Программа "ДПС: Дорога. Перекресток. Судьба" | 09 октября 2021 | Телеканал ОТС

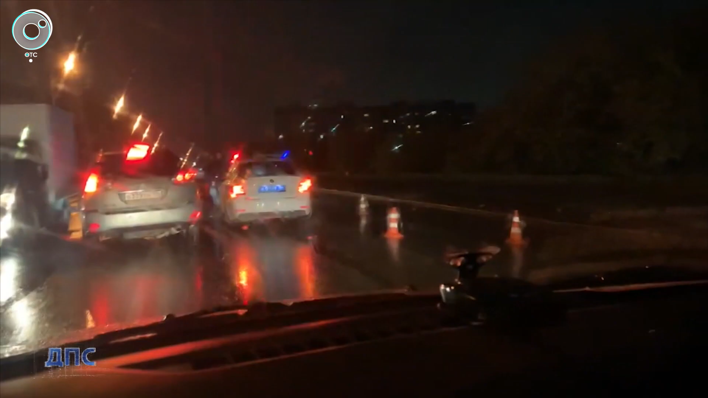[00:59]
Немировича-Данченко, 35, 9 часов вечера. Из-за дождя ограничена видимость.
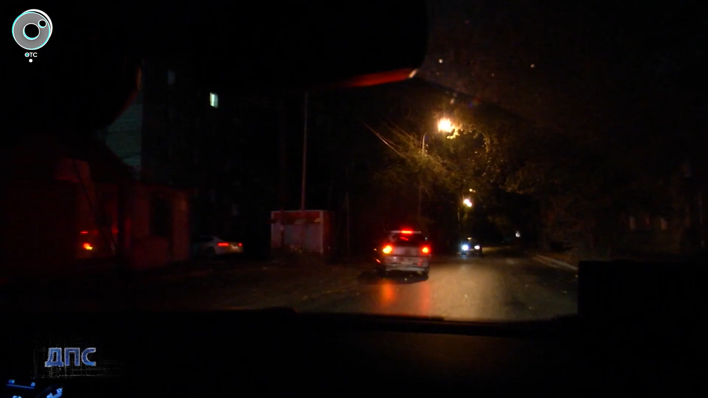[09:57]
Налево во дворы, налево во дворы. Во дворы налево.
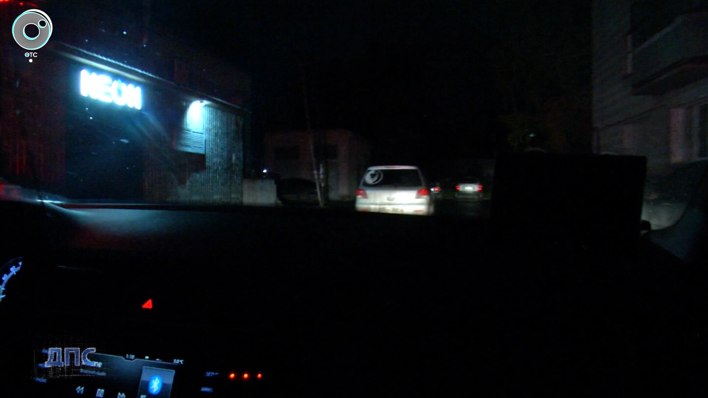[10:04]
Это кадры погони за пьяным автомобилистом.